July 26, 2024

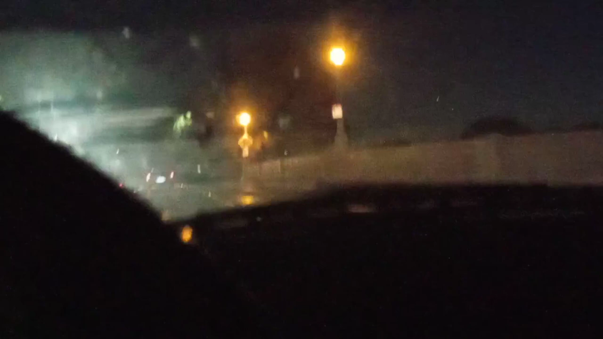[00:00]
Now it's smoothing out, maybe it's gonna, things get better on this side of PCH, or... This is a different PCH. This is the third PCH within five minutes. Eubank Avenue.
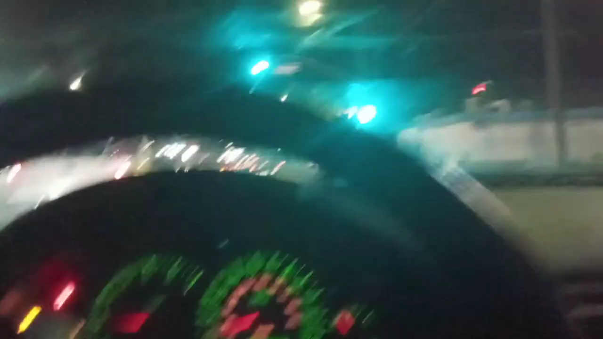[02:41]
Or someone said she claimed. I don't know. The Aqua Verde. Okay, I think we're heading the right direction. Aqua Verde. The Las Tres Cochinas. Alright. Yeah, we're on the right track here. This is looking very, uh, check caching.
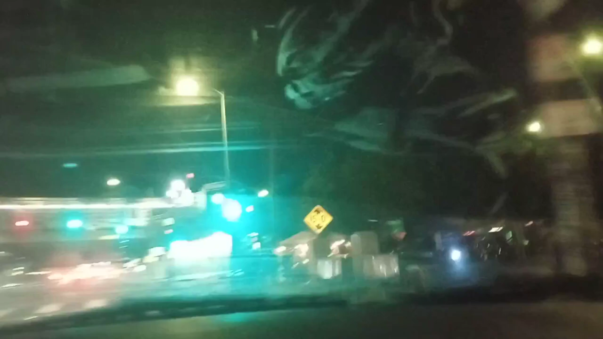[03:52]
Rentals. Rent a center. Rent a center. The center of what?